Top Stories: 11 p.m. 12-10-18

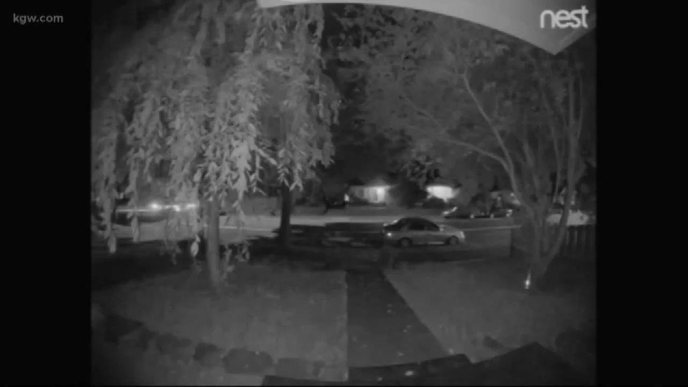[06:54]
That was the sound of a mortar going off in North Portland. Police just released this video today hoping to find the suspects. This happened October 14th at about 2 in the morning on North Chicago Avenue and Smith Street. The person shot the firework out of the driver's side of a vehicle. There is now a $2,500 reward for information that leads to an arrest.